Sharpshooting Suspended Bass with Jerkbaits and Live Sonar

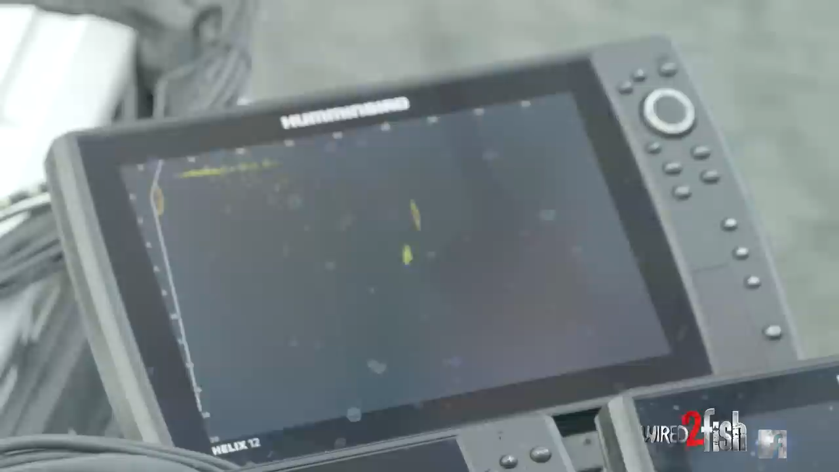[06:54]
And it's really important to make sure you have that transducer lined up perfectly. If you miss, every cast you make is going to miss. Every angle of that, it's really, really important.
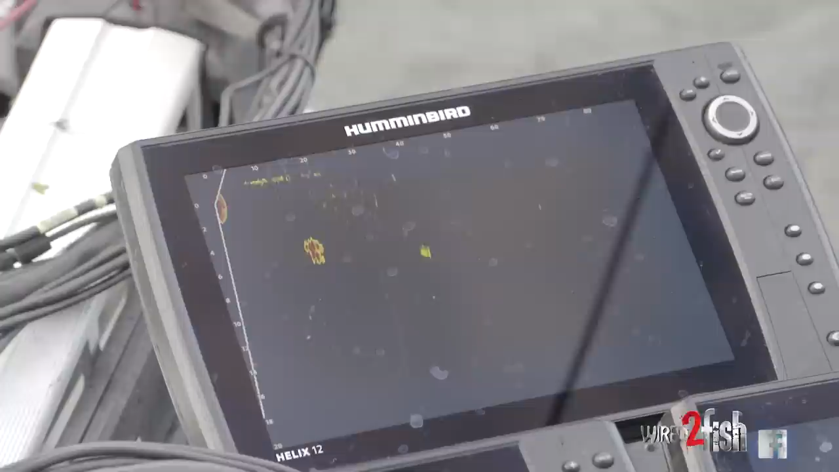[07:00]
That way you can find your bait quickly. And then I've got mine angled up actually a little bit flatter of an angle.
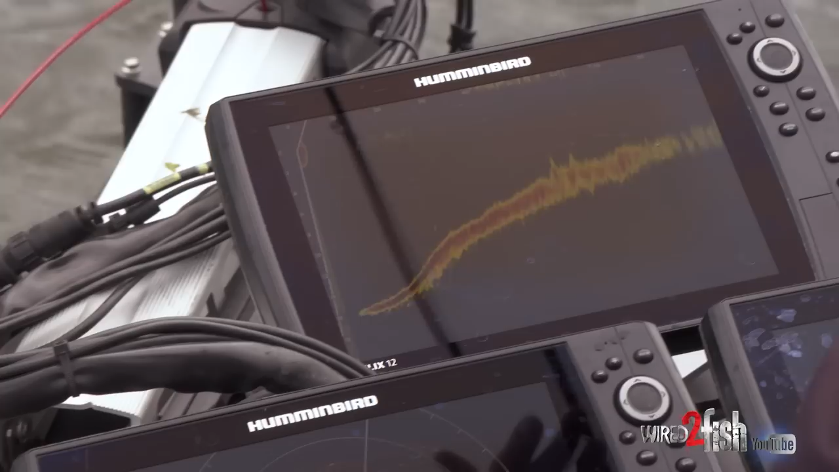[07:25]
And then of course on your left side, you've got your range down. I've got mine set on a 20 foot range. I've got it set on a 90 foot range out in front of me.
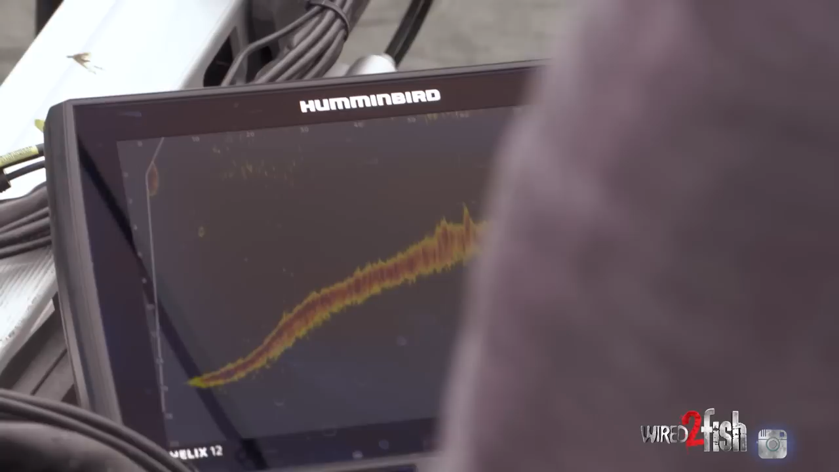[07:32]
So I'm looking at no more than 20 feet down.
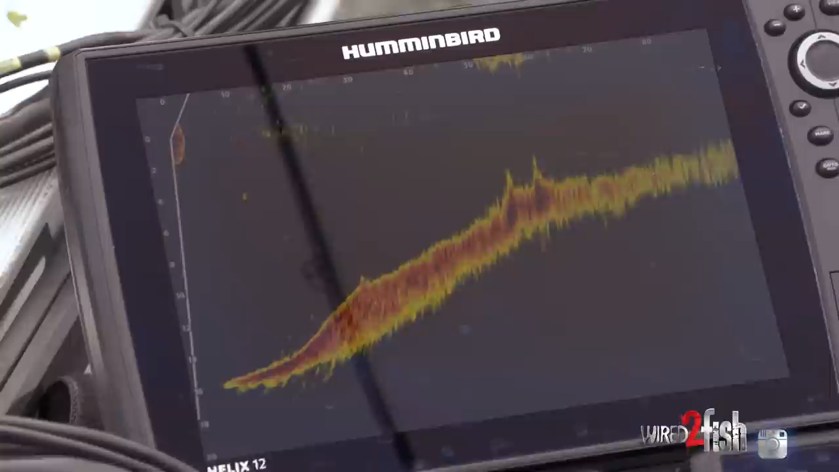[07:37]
None of these fish where I've been fishing have been deeper than that. And then the distance out. That's a big thing.
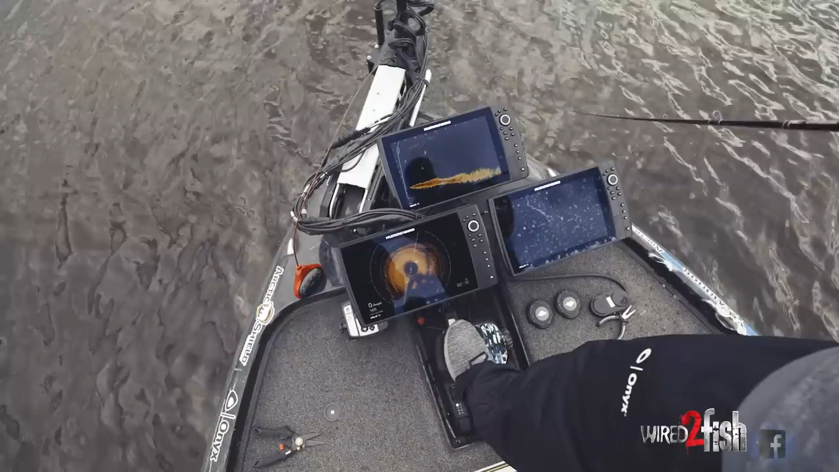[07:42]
If you're new to live sonar, go to a dock, go to a bridge piling, go to something that's a visible structure coming above the surface of the water.
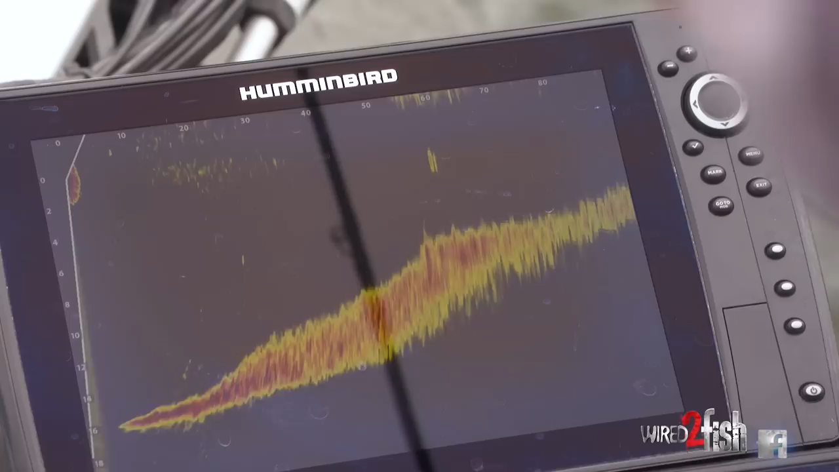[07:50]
And then set your range at whatever you can read at, whatever works good for you. But then ease up to that structure.
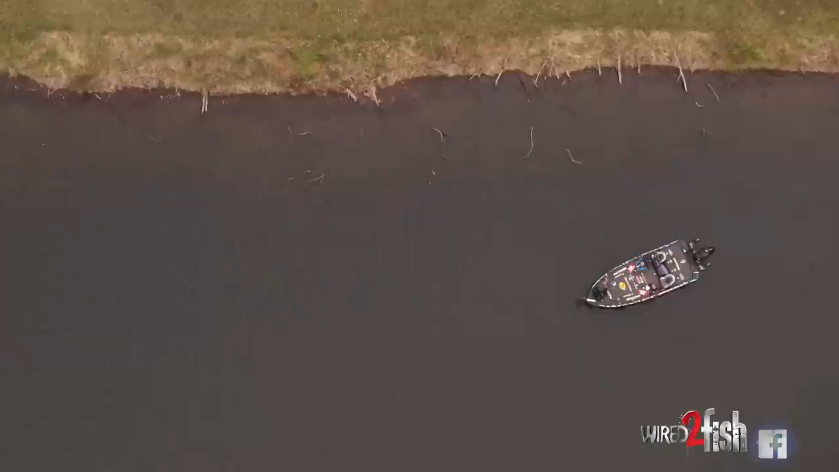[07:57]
See how far that is, see how long of a cast that is for you to make. When it's at 50 feet, do the same. When it's at 40 feet, do the same.
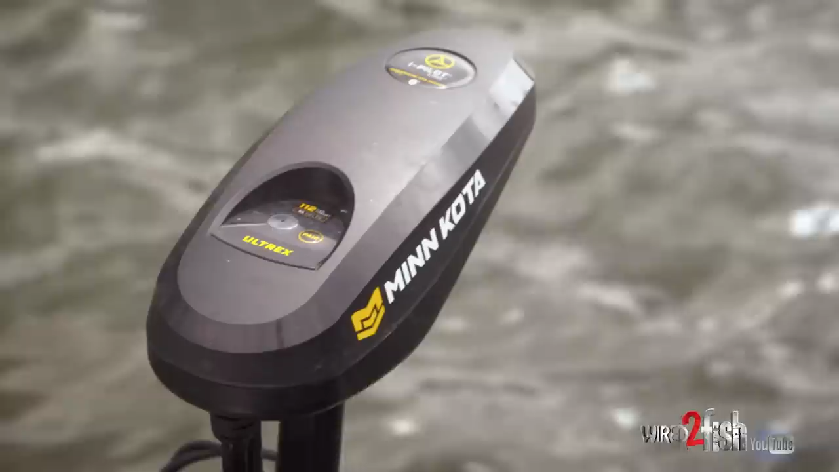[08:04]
I'm just feathering that foot pedal. The nose of the boat is kind of swinging around to the left.
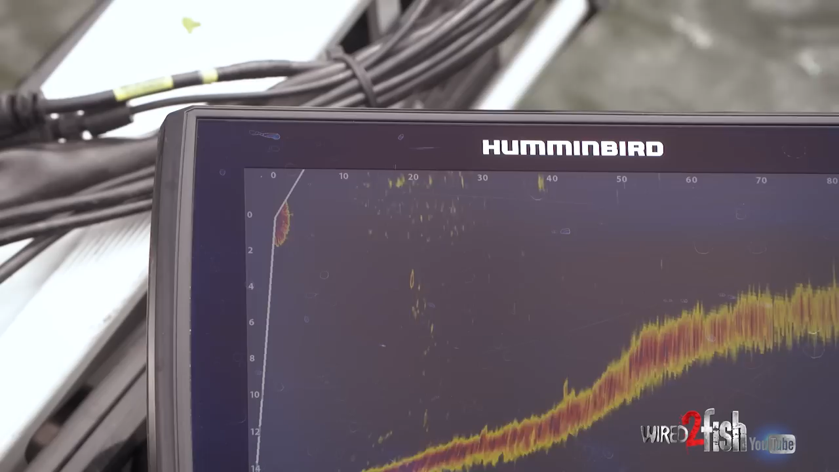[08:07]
I'm kind of just feathering that foot pedal to keep that on the screen.
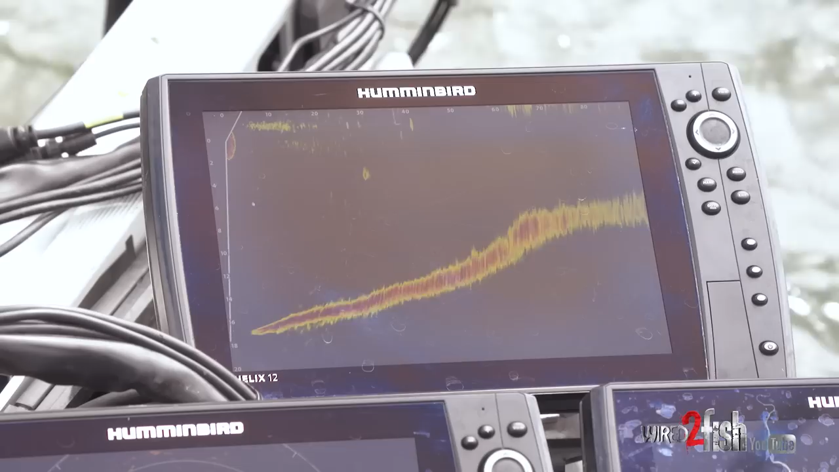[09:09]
But here he comes. Yep. How did you not get stuck? He's still thinking about it.
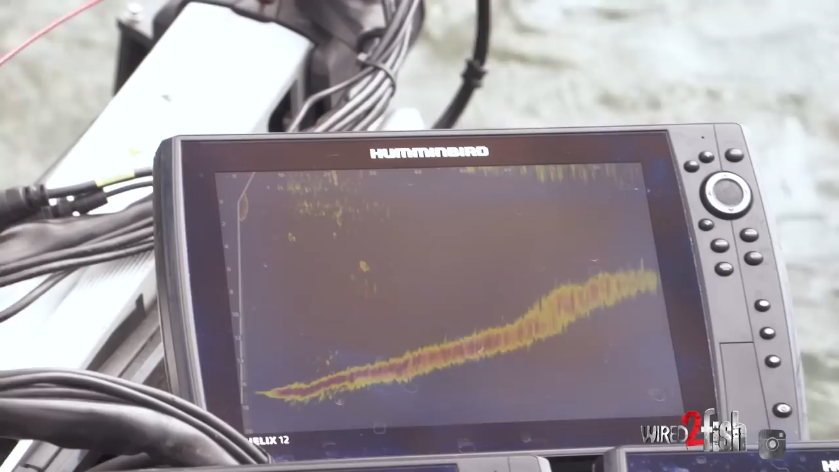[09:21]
Oh, here's some more.
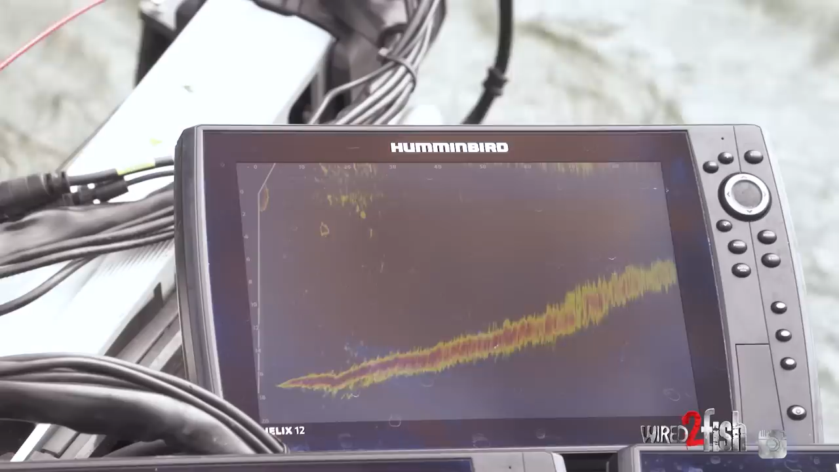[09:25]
Yep, got one of them. I figured one of those would end up doing it.
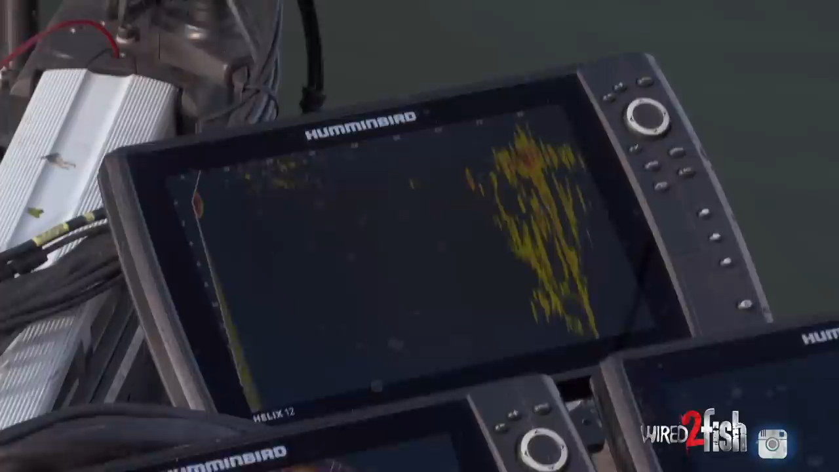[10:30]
Let me get the bait back in and get to them. Look at all those fish sitting in the top of that tree. Okay. My goodness. There we go. Get the bait right above their heads.
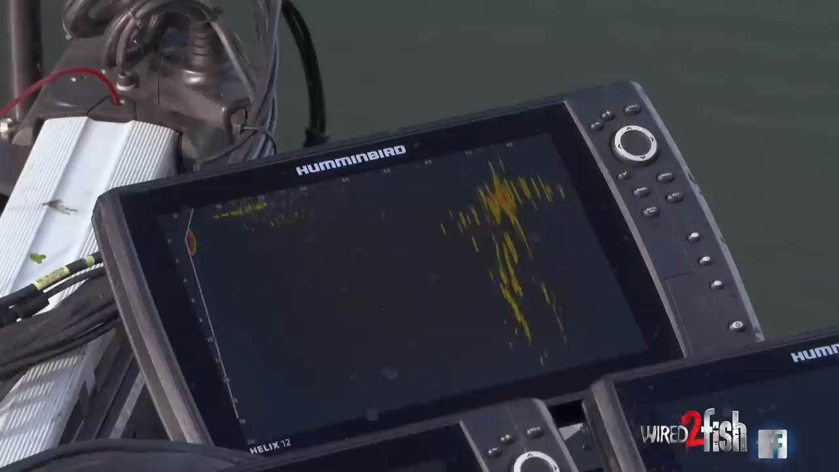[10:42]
You hit it.
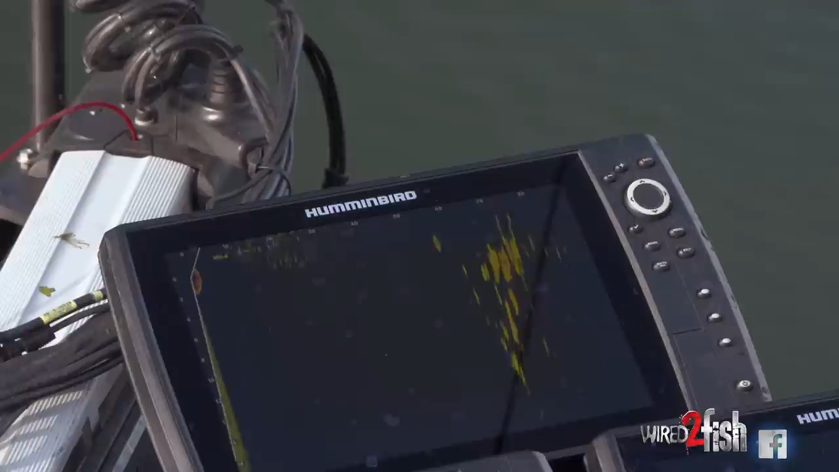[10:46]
Yup. There we go. That was awesome.